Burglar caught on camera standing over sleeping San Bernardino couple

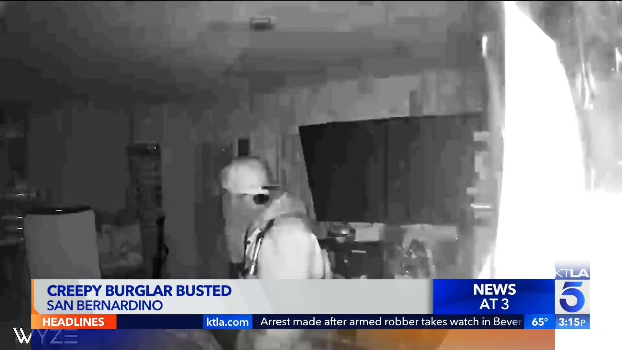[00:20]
You can see him just staring down at a couple who was sleeping in the bed inches away from where he stood. That was on February 22nd at 4 30 in the morning. Now video of about 10 minutes before that shows him rummaging through this family's belongings. Rachel and Kevin Sandoval tell me that the suspect entered through their three-year-old child's window.